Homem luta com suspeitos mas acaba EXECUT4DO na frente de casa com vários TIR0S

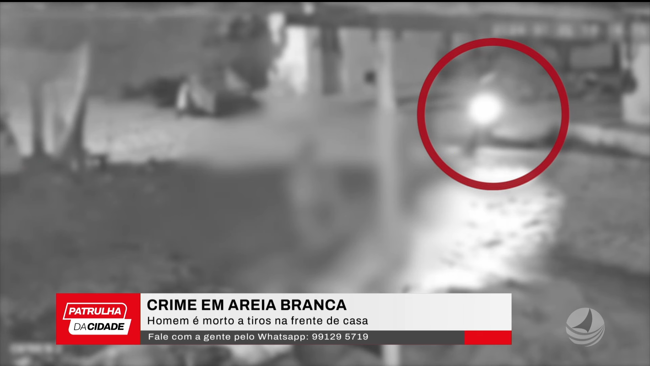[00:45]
O local está um pouco escuro Mas é possível ver nas imagens de uma câmera de segurança O momento em que a dupla chega em uma moto de cor preta E consegue identificar o alvo, mesmo com a pouca visibilidade Antes do veículo parar, o carona inicia a sequência de disparos O homem tenta de...